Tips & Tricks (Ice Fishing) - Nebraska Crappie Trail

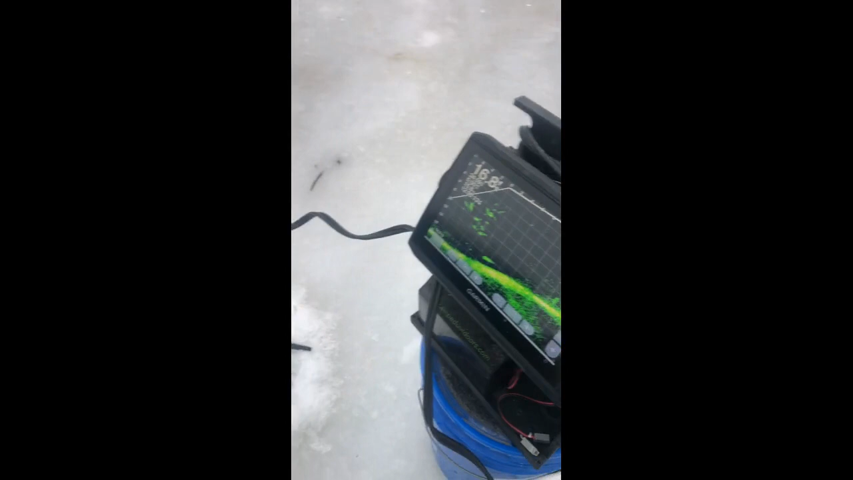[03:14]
why do you think a life scope is so important out here in ice fishing it's amazing really I can I can set it up so
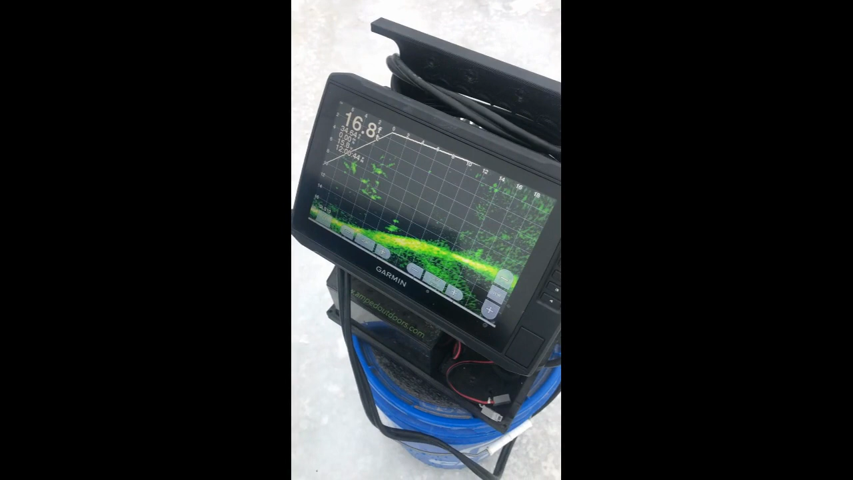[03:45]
the fish right right there in his bait I'm using my Garmin today
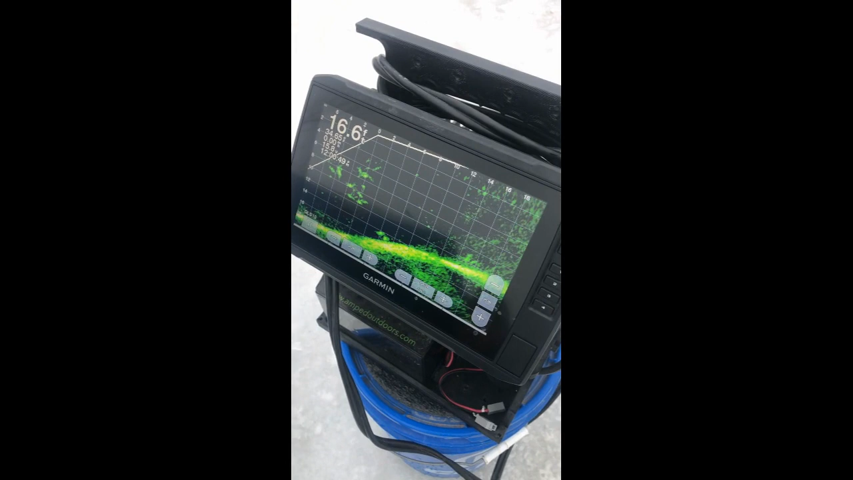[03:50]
he's having trouble getting to commit on this one I'm using one of the clams
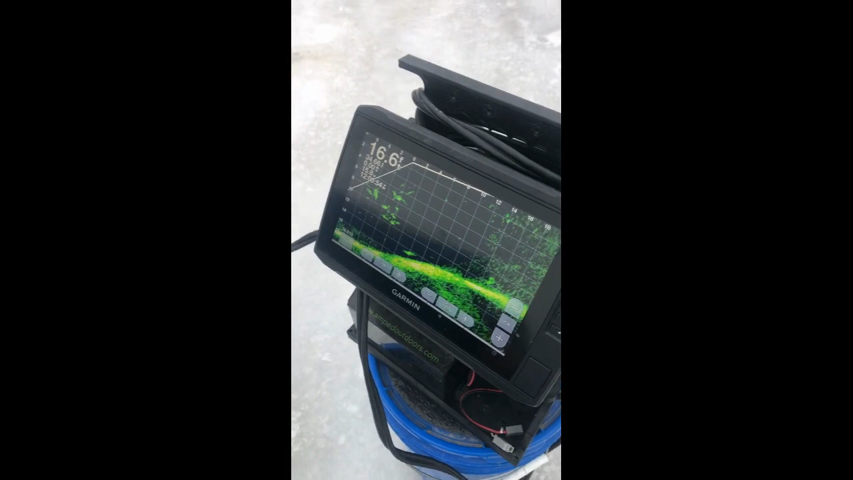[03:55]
I think it's called a taco minnow or taco minnow or something like that okay